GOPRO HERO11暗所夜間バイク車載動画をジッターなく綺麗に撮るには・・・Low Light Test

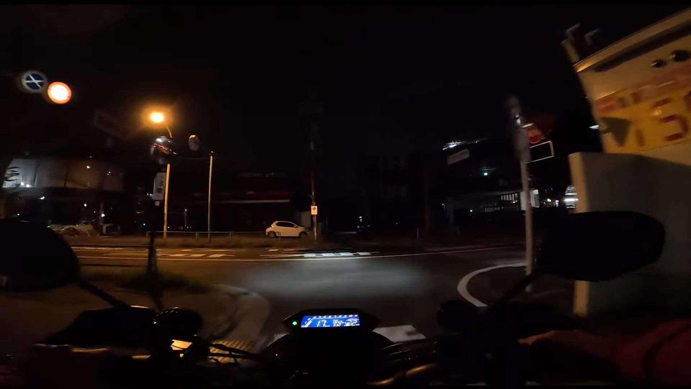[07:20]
逆に夜じゃない、夜だからちょっとノイズがあっても周りのさ景色がさ、家建物が映ってないとつまんないよね。
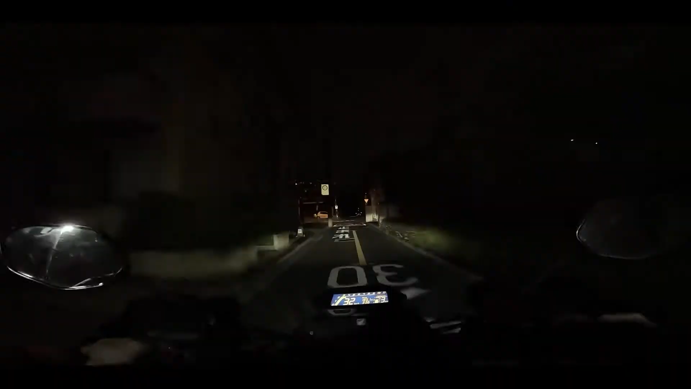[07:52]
でこれはねホワイトバランスね、
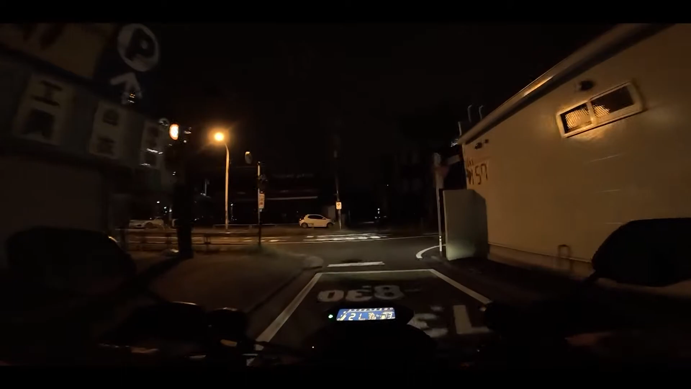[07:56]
ネイティブかオートにしたんだよね。これね見てね、どっちだか分かんなくなっちゃった。もう見てねちょっと分かんない、微妙に違う、白い建物の白さがわずかに違うんだけど、これ違いが出るかどうかね。このほらもうエンコードしちゃってるからね、今自分が見てるこれよりも YouTube に上げるときはエンコードするからさらに劣化するからね、4000ケルビンとこの画像の違いが出るかどうかね。
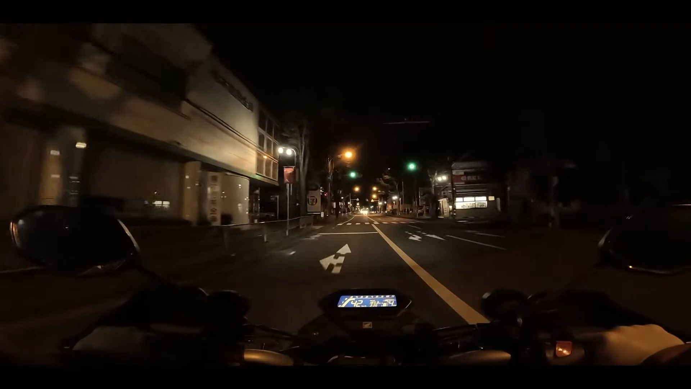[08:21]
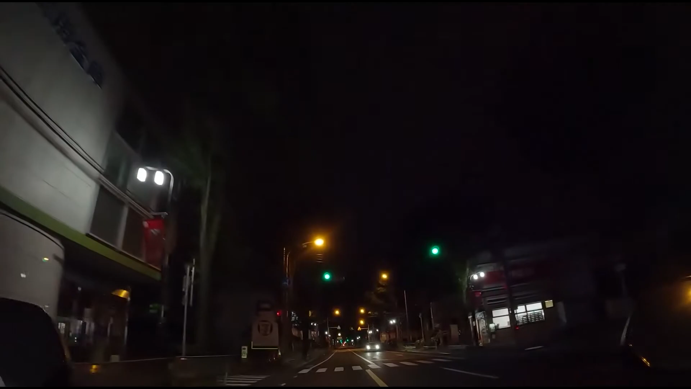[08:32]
GoPro8 だとこのぐらいの感じだと思うよ、だから GoPro8 もね結構綺麗だったんだよね、水没させちゃったけどね。これは3200のシャッタースピード50のホワイトバランスは自動になってるね。 GoPro カラーはナチュラルだけ真ん中だね。
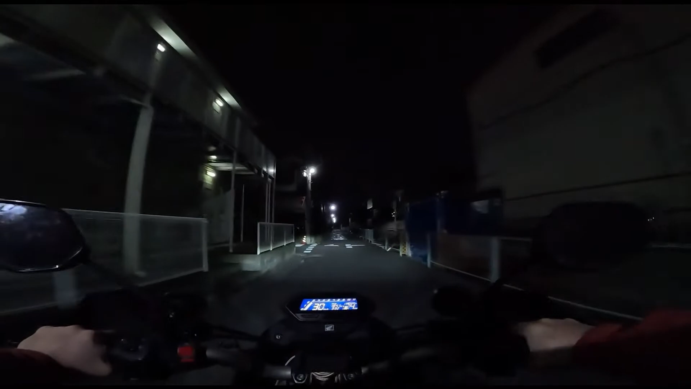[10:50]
上がってあのオレンジ色の照明の影響がなくなるとこっちの方がちょっと白っぽいかな、暗がりの方がだからね、じゃあ自動がいいのかなとかよく分かんなくなってきちゃったね。